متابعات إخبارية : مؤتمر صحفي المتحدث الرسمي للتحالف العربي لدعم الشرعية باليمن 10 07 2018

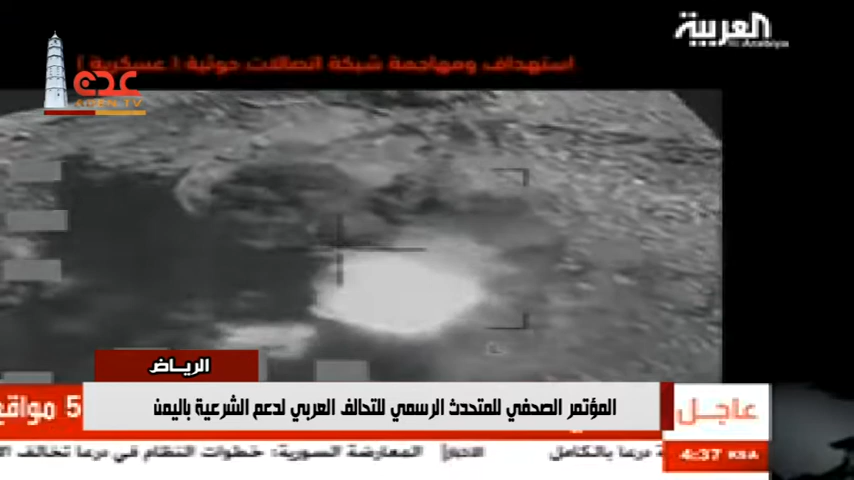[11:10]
تلاحظون عملية الاستهداف للميكرو ويفات أيضا عملية استهداف موقع الاتصالات الآخر وهي في مناطق جبلية مرتفعة هذه أحد الأبراج المستخدمة وتلاحظون التمديدات باستخدام هذه المنظومات مركز قيادة وسيطرة كما تلاحظون تمويه